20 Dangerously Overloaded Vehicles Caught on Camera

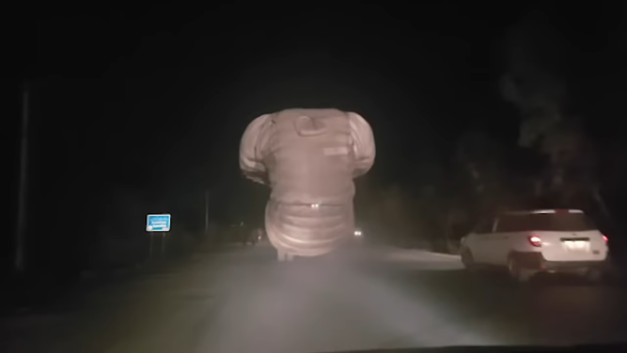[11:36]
Overloaded truck on GT Road Under the cloak of night, the rumbling wheels of a behemoth truck barreled down the GT Road.
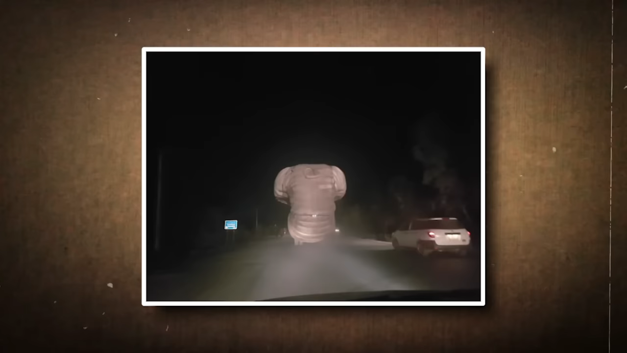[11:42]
Thundering under the immense weight, the truck's chassis hovered precariously close to the asphalt while its cargo swayed back and forth.